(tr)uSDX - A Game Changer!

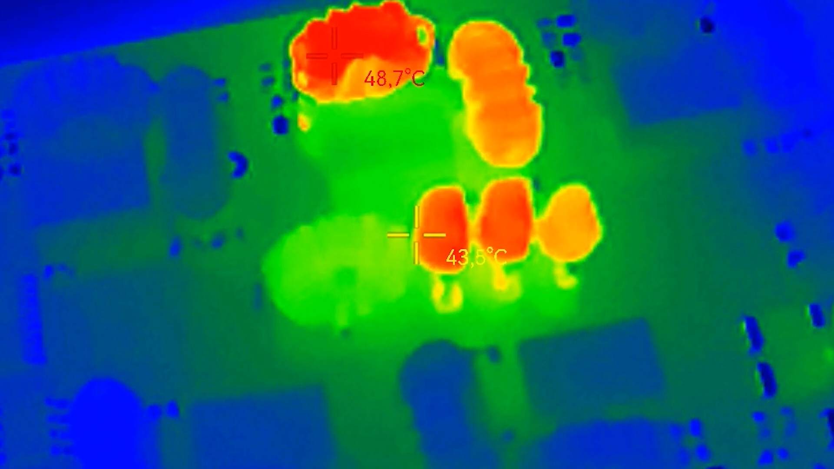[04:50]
I looked even with a small infrared camera to see some temperature numbers. Looking also awesome.
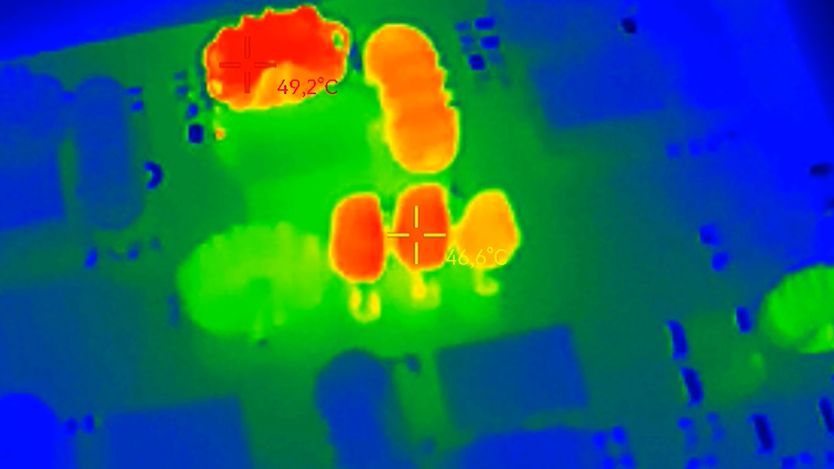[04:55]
The MOSFETs not even reached 50 degree celsius during a 10 minute long sine wave transmission.